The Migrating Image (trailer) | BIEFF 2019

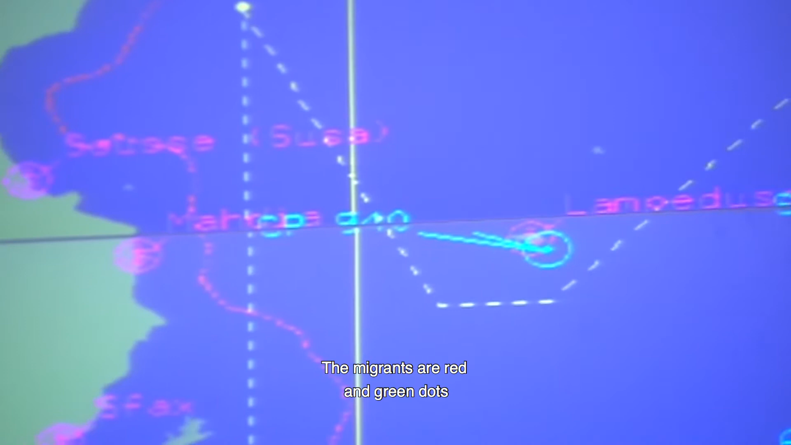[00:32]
The migrants are red and green dots on the screen,
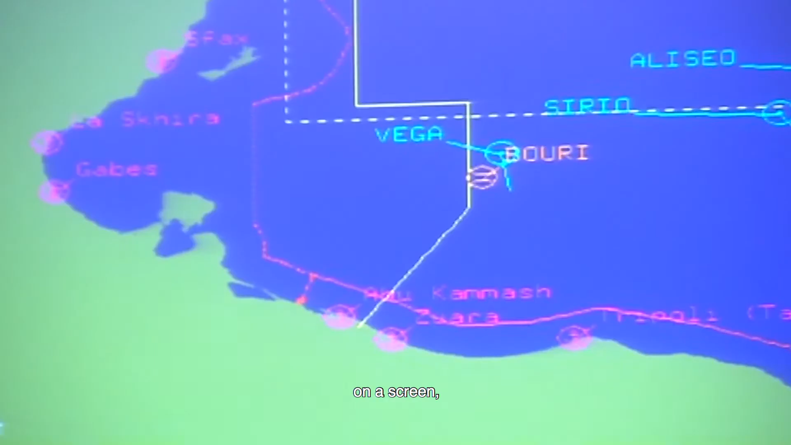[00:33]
contrast in pixels and blurry vectors in the Mediterranean Sea.
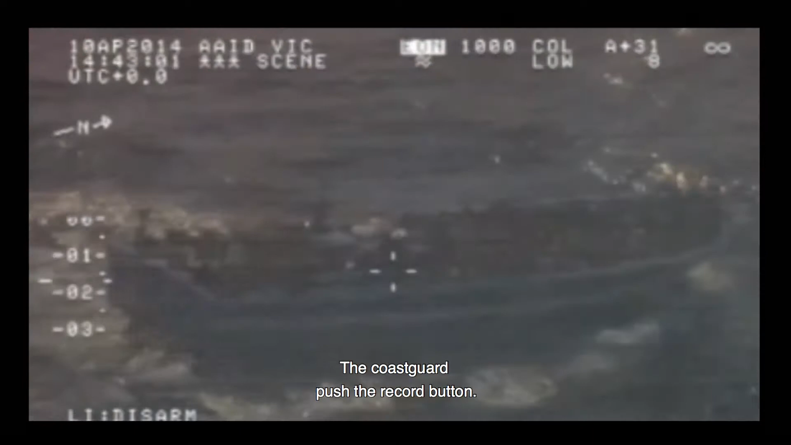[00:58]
The coast guard pushed the record button. The migrants are visible and identifiable.